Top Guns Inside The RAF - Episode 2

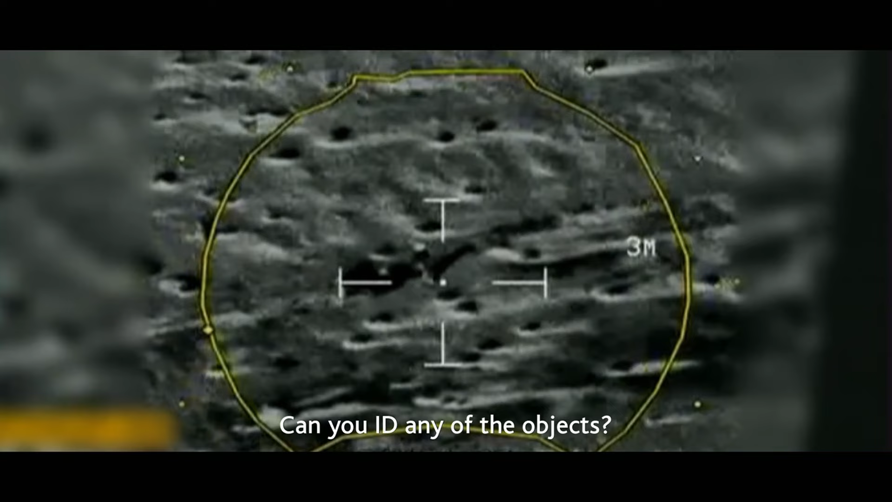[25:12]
the idea of the object all of a sudden I see the ground starting to move I can't quite make it out
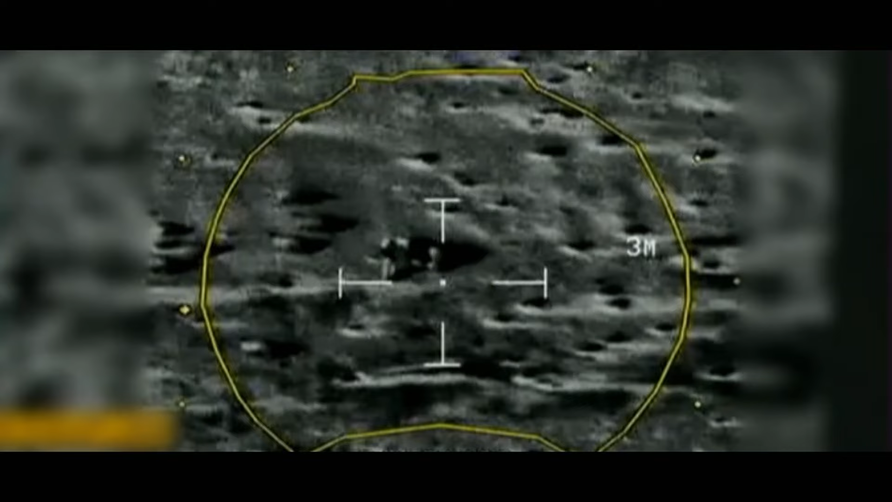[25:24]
I'm wondering if they're sheep
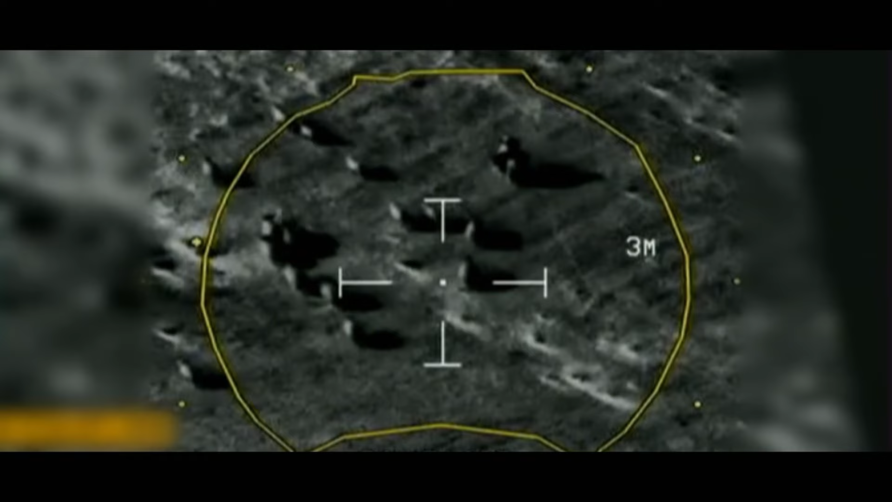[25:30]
I think that large rectangular thing the vehicle is a trough yeah copy that would make sense
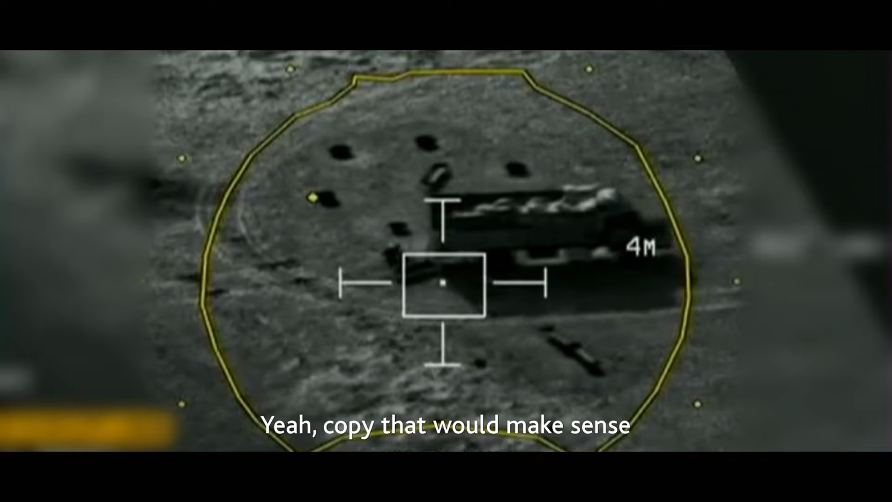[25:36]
critically it all starts to make sense that this individual is most likely a farmer
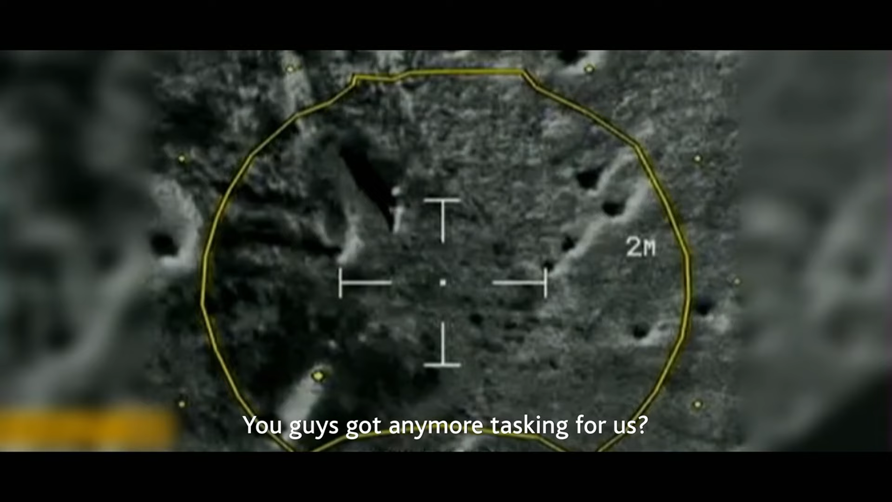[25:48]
you guys got any more tasking for us
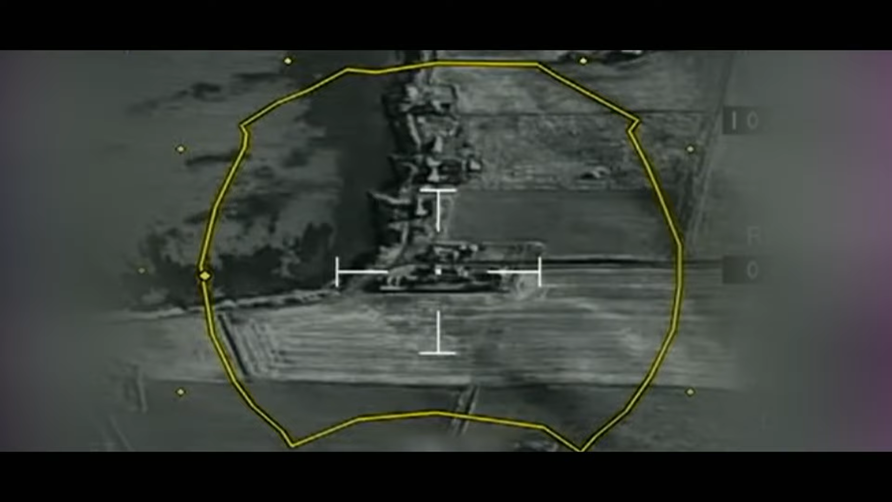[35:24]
but first he must ensure the targeting system is working correctly
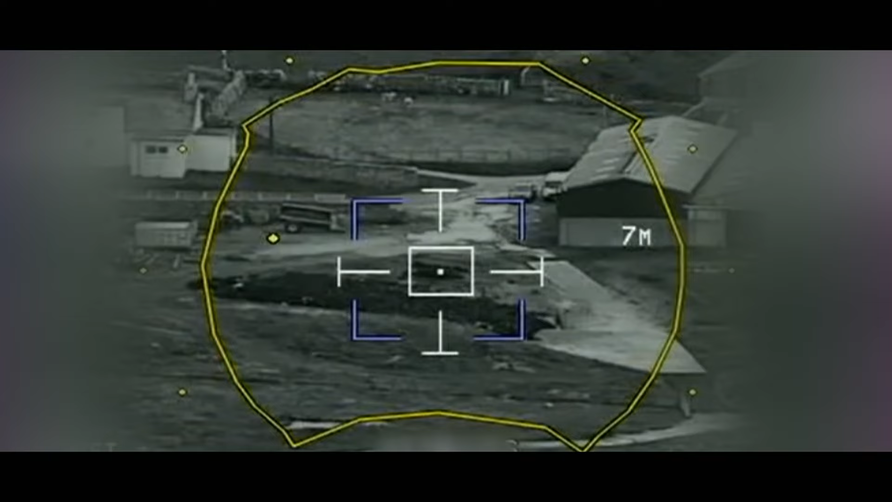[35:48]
massive i have the large white house with the buildings or barn buildings
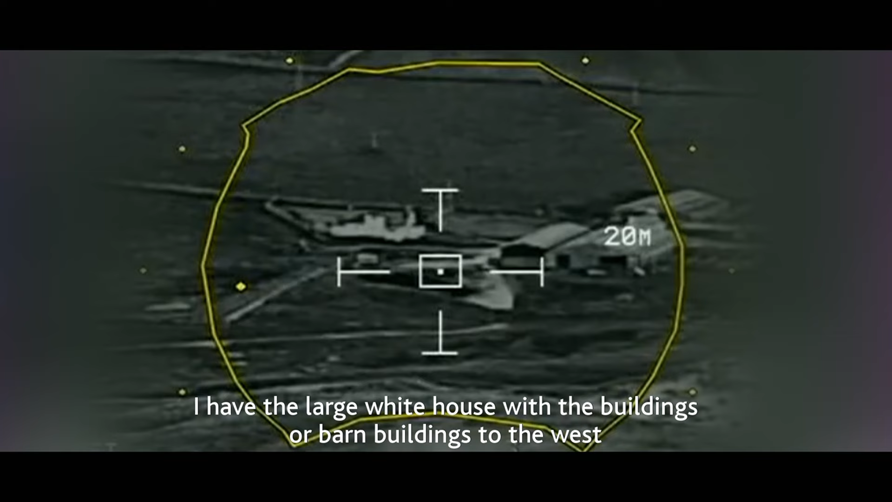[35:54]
to the west we need to be ready to hit anything from a static target to a moving vehicle 10 yards but possibly to the east is a single vehicle it's on the northern end of a circular what appears to be driveway this will start with ensuring the laser ranging
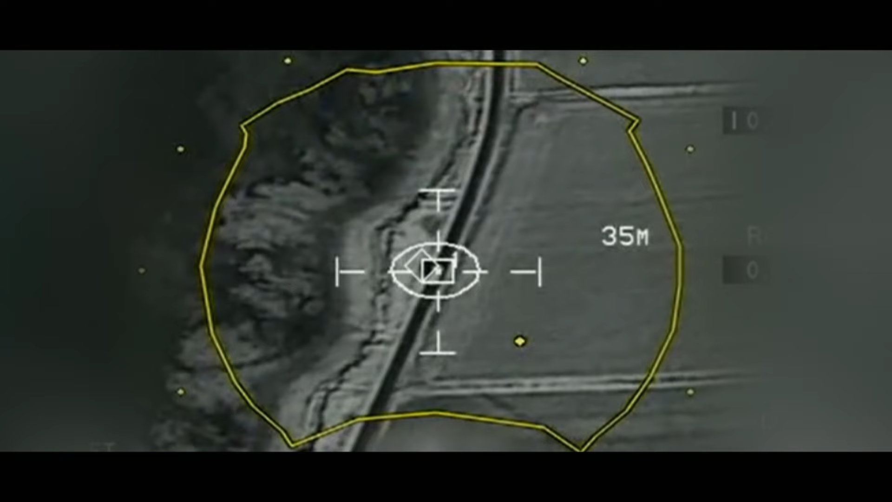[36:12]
is completed that's copy it looks like a small family vehicle it's a high-tech video kit costs a lot of money and it allows us from many thousands of feet up to precisely hit targets
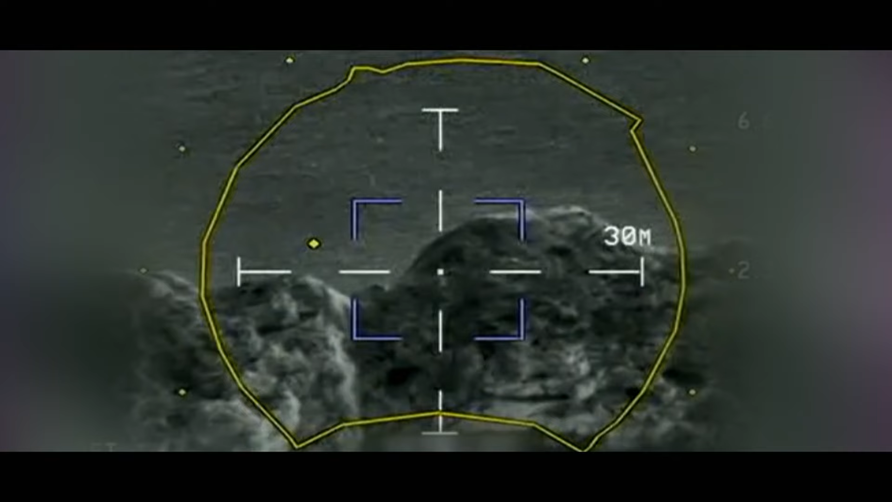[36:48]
a five meter square on cape roth's garvey island target alpha bravo